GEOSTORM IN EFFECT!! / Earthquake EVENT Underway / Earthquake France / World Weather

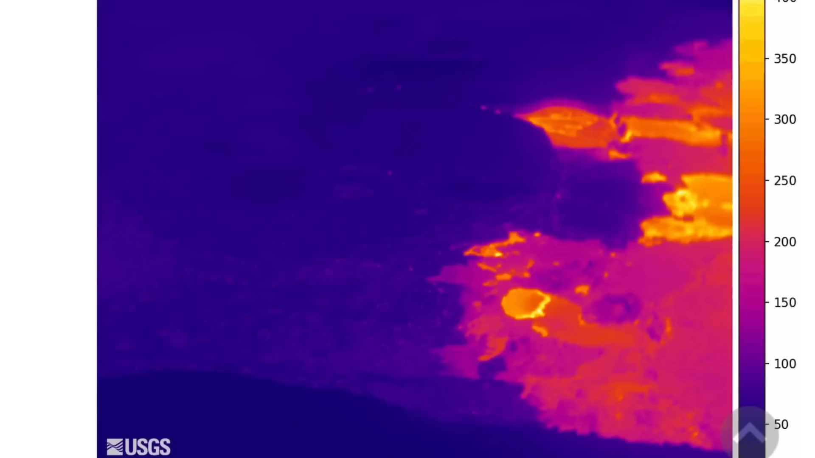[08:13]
2.5, 2.6. And here's a look at the caldera infrared imagery.